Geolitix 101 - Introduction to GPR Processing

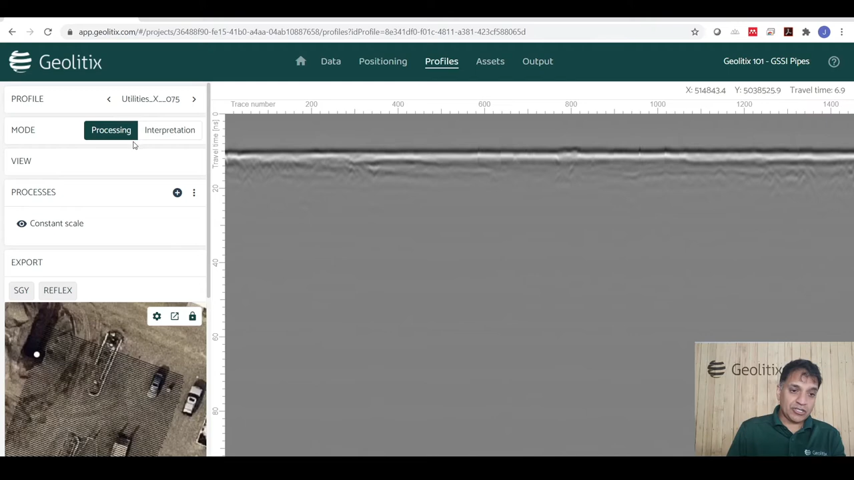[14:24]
We can use that, but we generally tend to use our own time zero search function. It tends to be a little bit more consistent. So, let's go ahead to processing. We'll add a processing step, time manipulation, time zero correction.
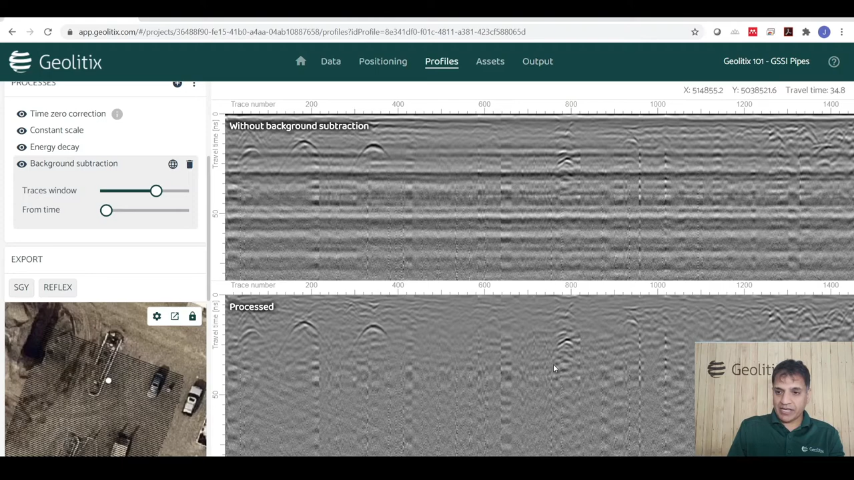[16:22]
It makes no difference really. Now, the next thing I notice about this data set is there's really no useful data. Maybe beyond about 34 or 35 nanoseconds. So, why don't we go ahead and trim the data set down to just 34 nanoseconds. Just so you can see how that works.
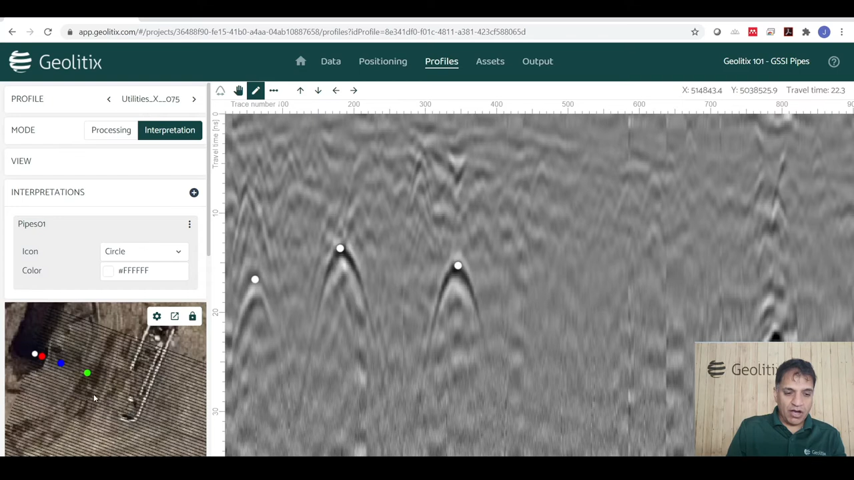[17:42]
And you can see on the mini map it immediately displays where those pipes are. We can then go to the next profile by either pulling this menu down or clicking the next button.
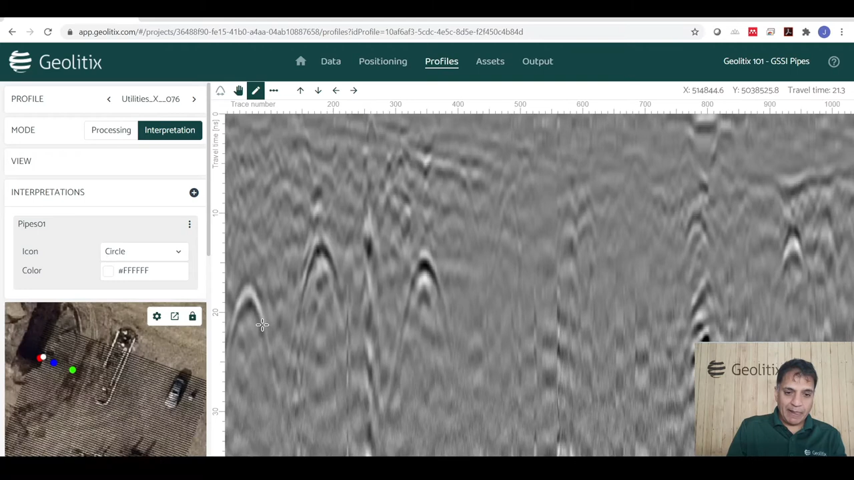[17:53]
And I have hopefully the same three pipes here. Yup. And they do seem to be the same pipes. So, they all seem to line up. We're going to go off. I'm just going to go off the edge of the screen, perhaps. But here we go. So, we can see this. Now, what we start seeing, though, is there's a color code associated with this. And in fact, you can see that here, in this case, and I'm just using my mouse scroll wheel, this one's turned up blue. Well, the color code is based on depth.
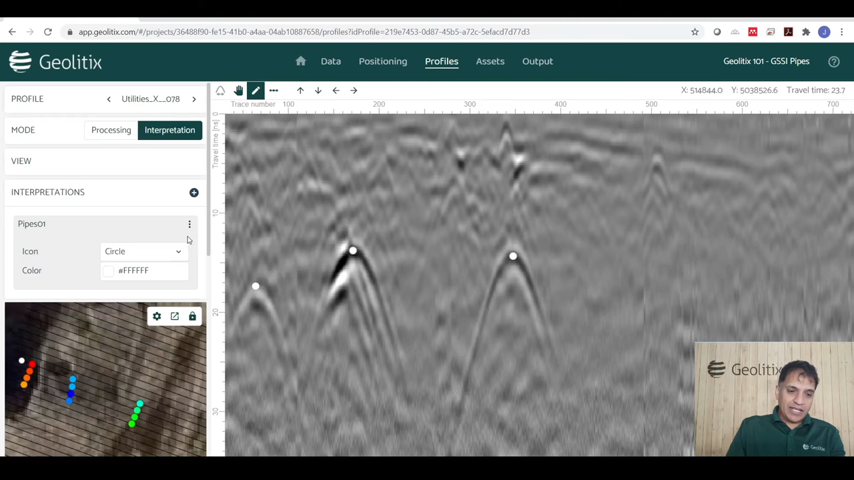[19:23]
So, that's kind of a neat feature. And that's one way of finding pipes, but that's a pretty long and laborious way of doing it if I had, what, 97 profiles, right? So, let's find a better way of doing that. And let's go ahead and actually delete these pipes right now. And let's add a new set of pipes.
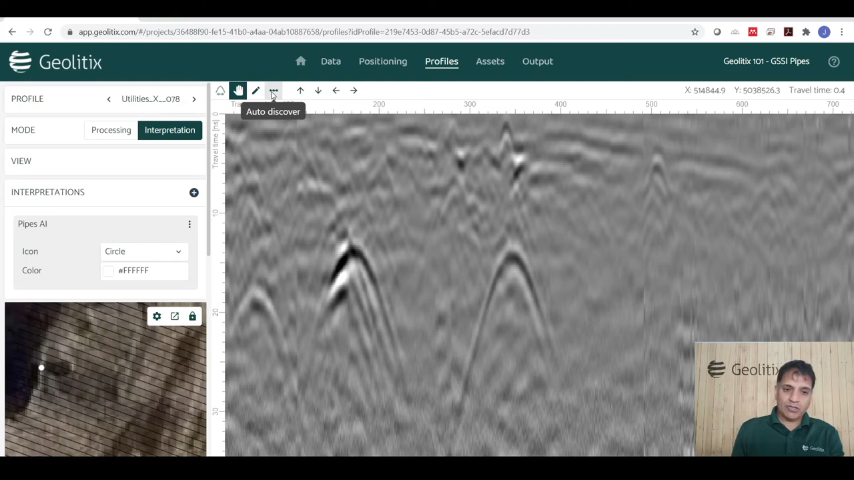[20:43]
So, which one is a pipe and which one isn't? And what ends up happening quite often in a real-world scenario, not in concrete, is that you end up with a lot of noise in your signal. But maybe that's okay. So, let's go ahead and do an auto-discover here. And what we have is a threshold value. So, right now, hey, this is pretty good. It's found two pipes for us. It's missed this one.
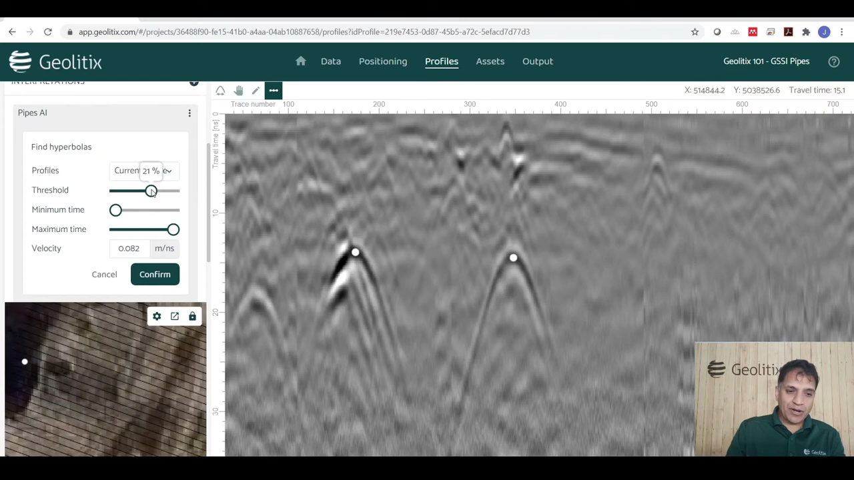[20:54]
So, I'm going to bring that threshold up to 21. Oh, it got the pipe, but it's slightly off.
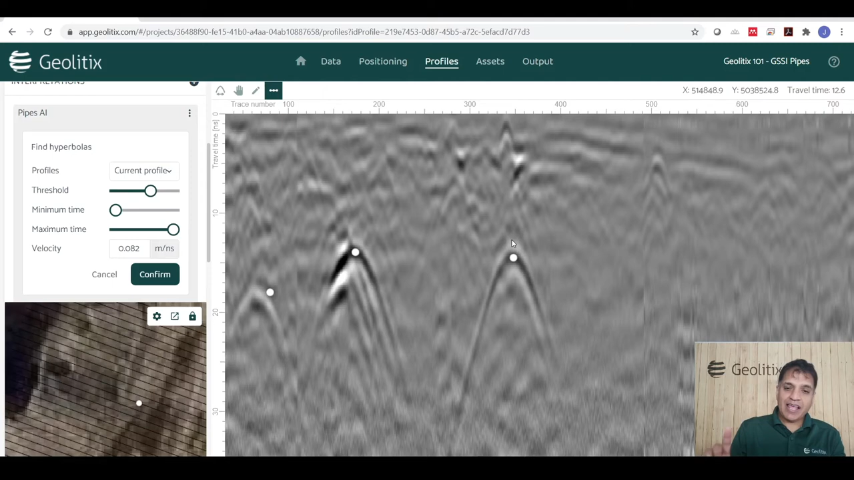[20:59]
That's okay. Let's see what happens here if we look at the entire profile. See, it's missed a couple here and there as well. If I apply those processes to the entire data set.
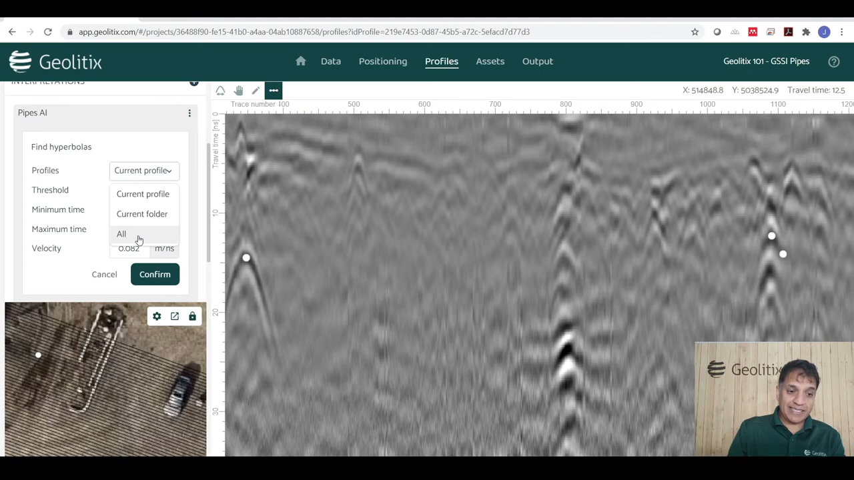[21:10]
So, what it's doing now is attempting to look through the entire data set at every possible pipe. Let's see what we see on this mini-map.